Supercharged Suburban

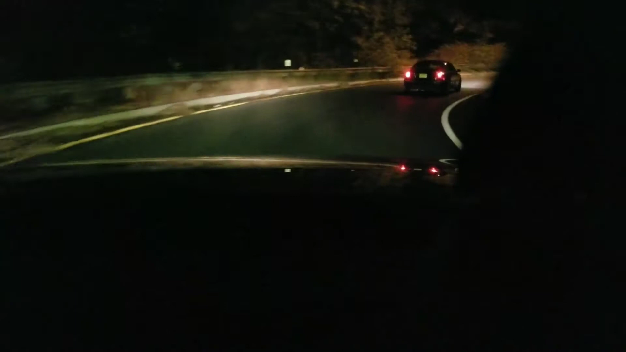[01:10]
So let's see how the old engine can do. And I don't think anyone's ever heard the Suburban do this. Okay, we're going to open it up.
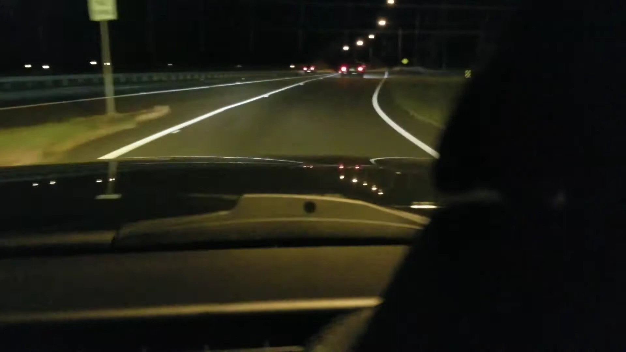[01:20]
1, 2, 3. Woo! Nice. Very nice. I like the way it sounds. And, before the cleaning, it was just, there was a lot of hesitation. It just did not feel like the engine was running right.
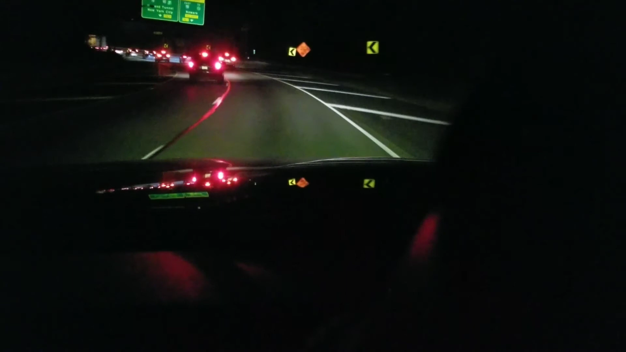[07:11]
And we're gonna just lean into it. Lean into a little bit. Okay, one. We're gonna let these cars clear out. Two. No one to my right. And so we'll have a little bit of a runway here, so. Go.